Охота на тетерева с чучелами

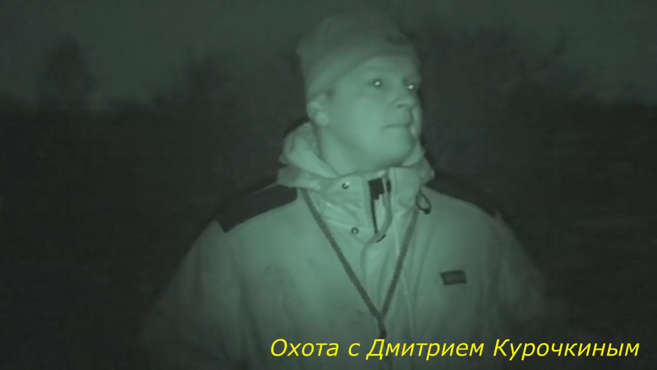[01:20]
И сажаем на верхушку чучела И прислоняем эту березку к дереву, где мы хотим поставить Пойдем,
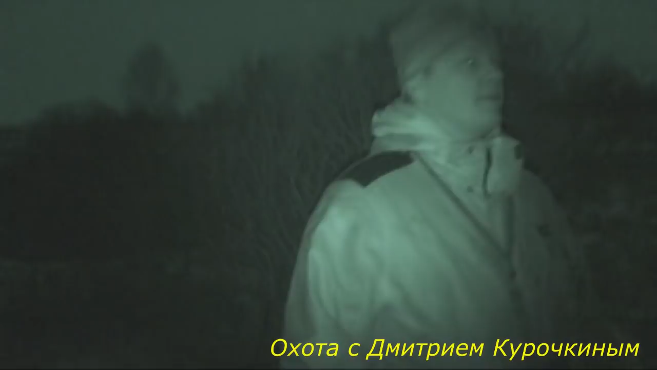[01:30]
найдем березку Выбрали березку такую Нам таких
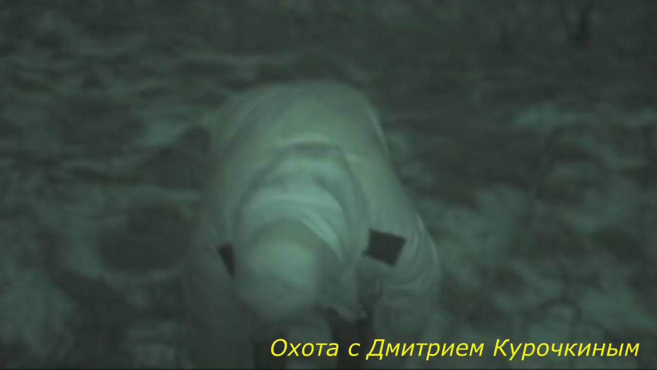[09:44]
Где укроемся По максимуму Нужно Обрубать До самой тоненькой На самую тоненькую Высадим Нашего Петушка Уже Уже Которое Мы Сейчас Чуть Выправим Потому что Последний раз Дождь Удивляет
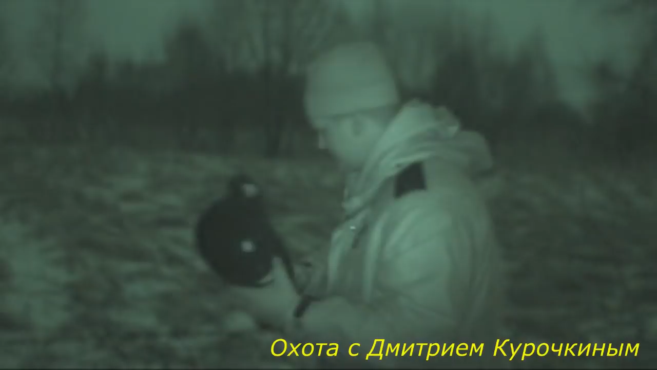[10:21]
Последний раз Я сидел под дождем Они Подмокли Вот Сушились на печке Тут Они у меня Забиты Сеном Сейчас Определяем В какую сторону У нас ветер Он сегодня Несильный Но все равно Вот Оттуда